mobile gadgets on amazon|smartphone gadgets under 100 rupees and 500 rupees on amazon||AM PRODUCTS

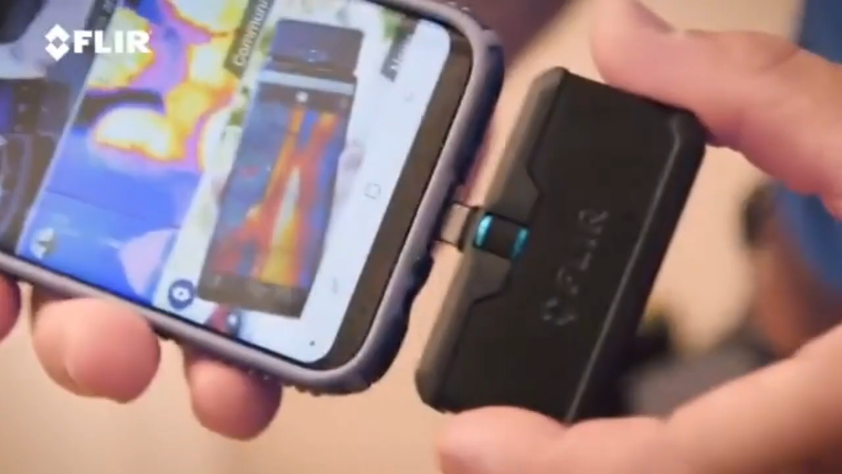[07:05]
Hi, I'm Jason Cameron, licensed contractor and television host,
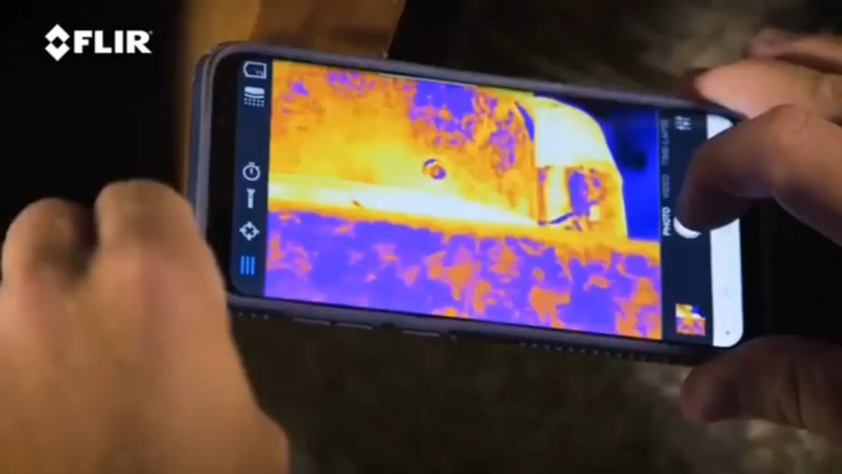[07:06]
and that's the FLIR One Pro Thermal Imager.
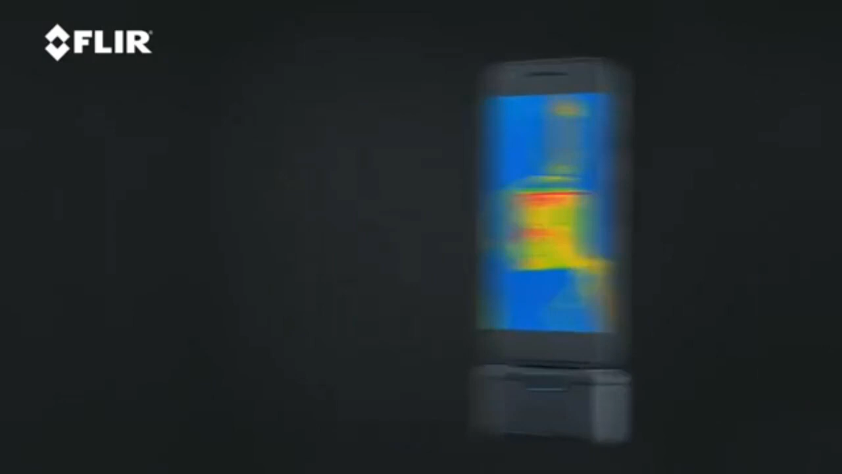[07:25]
You just have to get the right one. Then you just download the app. Very simple to do. You go online, download the FLIR One app, and you're ready to go.
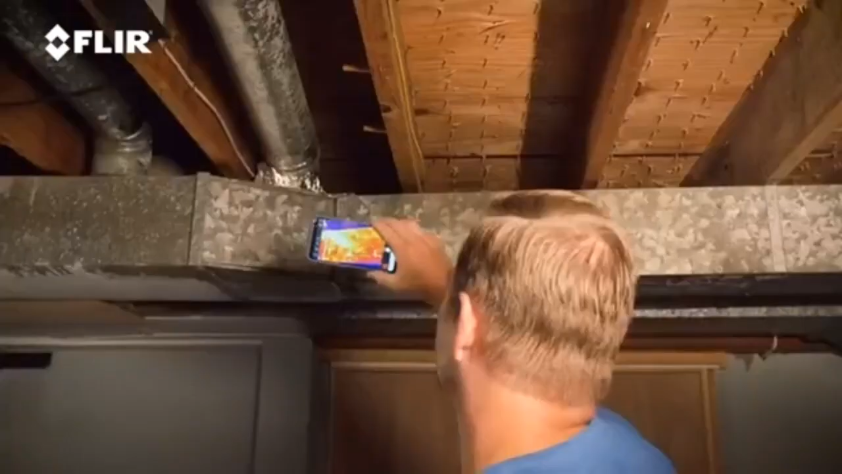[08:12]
I noticed right away when I look at the thermal imager is what they call the MSX technology,
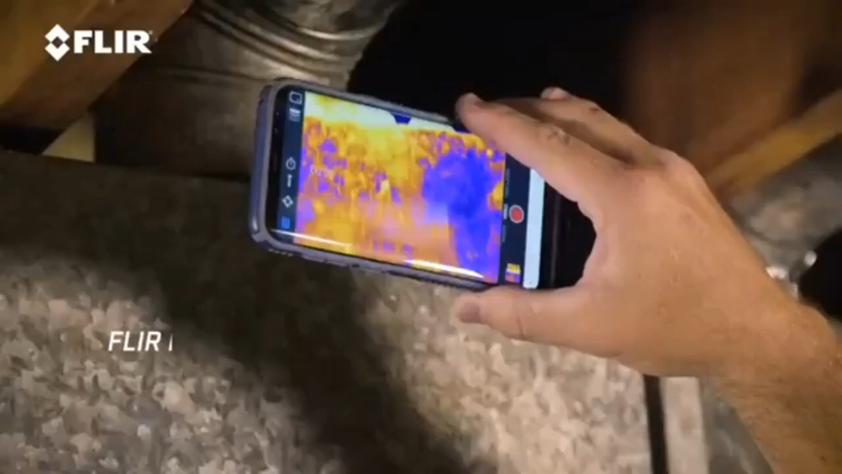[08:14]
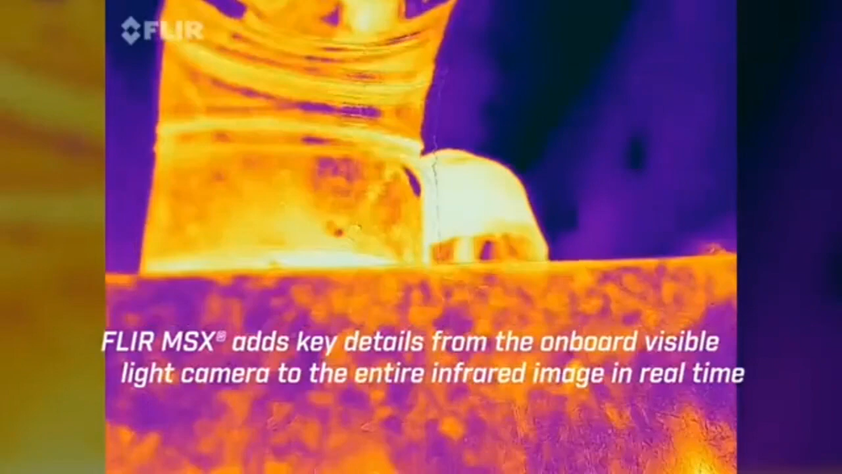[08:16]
which is where they overlay the visual image with the thermal image,
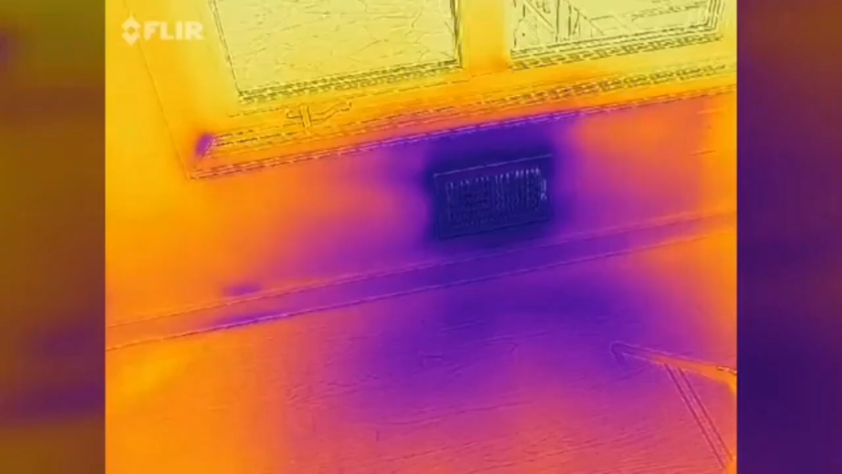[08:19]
which gives you a really crisp picture of what you're looking at.
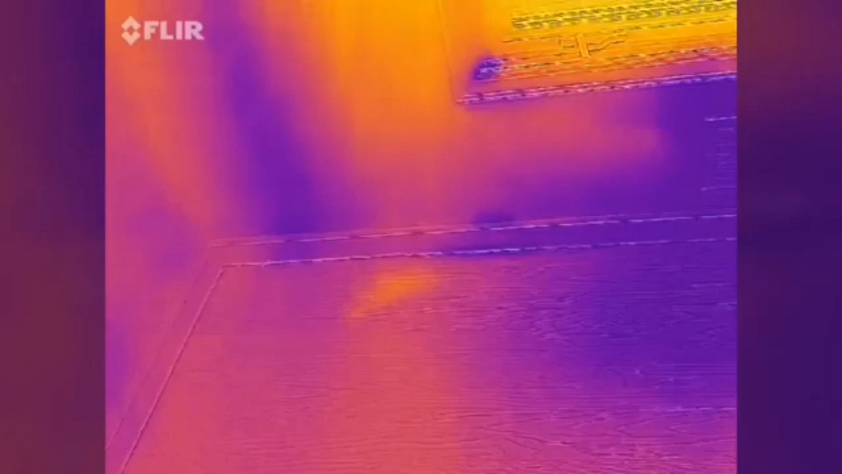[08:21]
And that's really cool.